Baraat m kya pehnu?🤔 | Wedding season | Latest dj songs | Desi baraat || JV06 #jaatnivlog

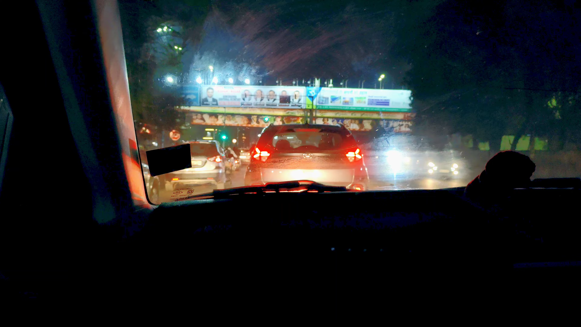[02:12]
मतलब क्या ही जाम है यहाँ पे, थोड़ी सी दूर पे हम लोग की रेड लाइट हो जाती है, 3 बारी तो रेड लाइट हो गई है, अब हुई है ग्रीन, अब निकलेंगे यहाँ से।
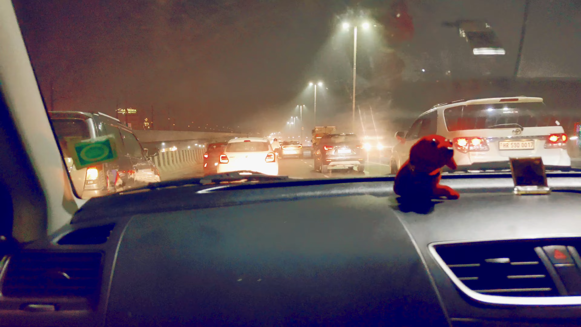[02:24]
ये तो यहाँ से लिया है हम लोगों ने NH 19 का रूट, जो कि ये 6 लेन है पूरा, मतलब बिल्कुल भी इधर पे कोई भी ना जाम मिलेगा ना कुछ भी मिलेगा, पूरा खाली रोड है। अब शायद जल्दी पहुंच जाएंगे हम यहाँ से।